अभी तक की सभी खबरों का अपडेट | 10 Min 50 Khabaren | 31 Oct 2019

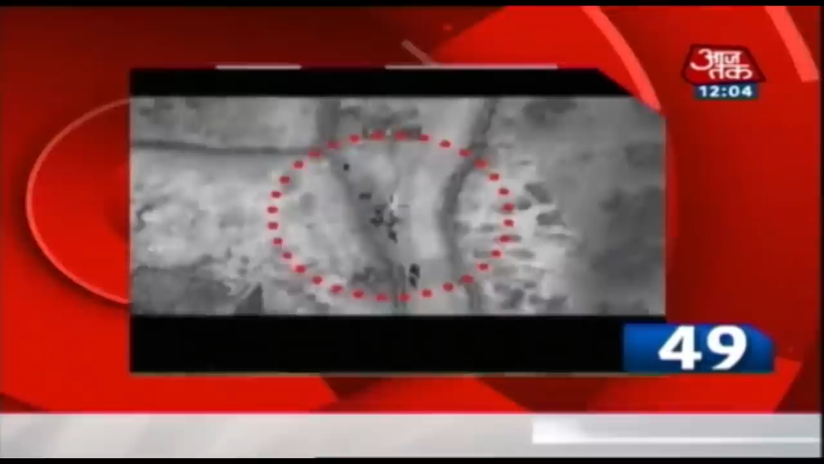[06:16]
आया सायास चीफ भगदादी के ठिकानों पर बंबारी का वीडियो सामने आया अमेरिका ने जारी किया